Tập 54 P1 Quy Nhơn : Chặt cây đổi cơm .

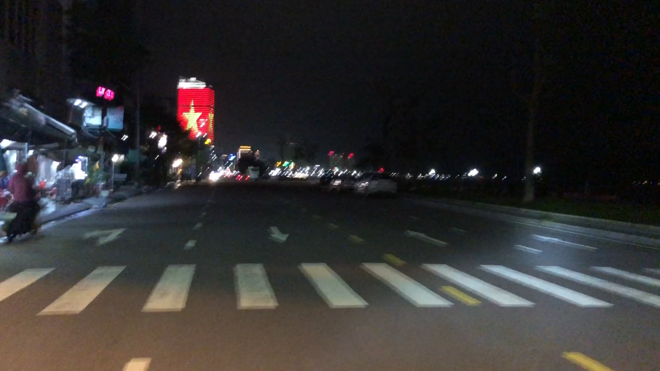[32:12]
Khu này là khu biển này. Đẹp lắm. Wow. Mưa gió lạnh rồi, nay dịch rồi nó ớt này.
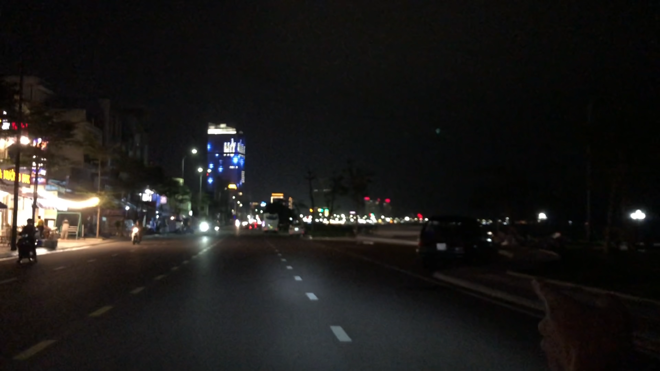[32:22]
Nó tắt điện hết rồi. Trời ơi, nó nhìn về cái tâm hết rồi. Cái tòa nhà cao nhất Quy Nhơn á. Cao nhất Quy Nhơn này. Đó,
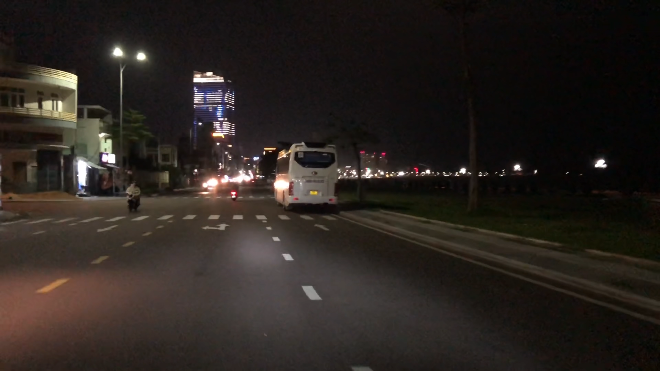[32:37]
hướng dẫn viên bảo là hôm nay mưa gió lạnh nên là đường xa nó tắt đèn hết rồi. Tắt đèn không không đẹp. Nhưng mà nhìn này vẫn đẹp cả nhà. Hôm giờ này mới đi chơi mà. Đây là chùm quán nhậu này.
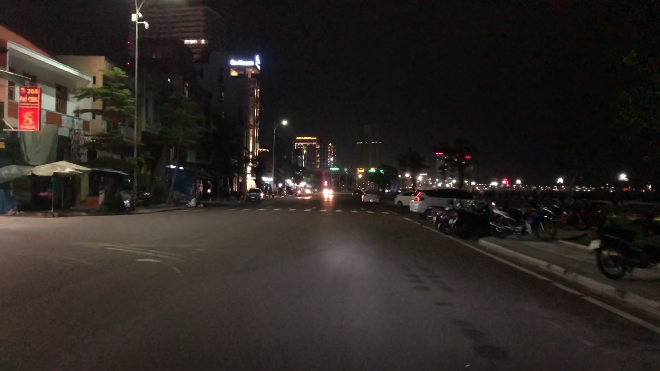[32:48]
Chùm quán nhậu, đường Xuân Diệu cả nhà. Bên này là các quán nhậu, còn phía bên này là đường biển luôn này.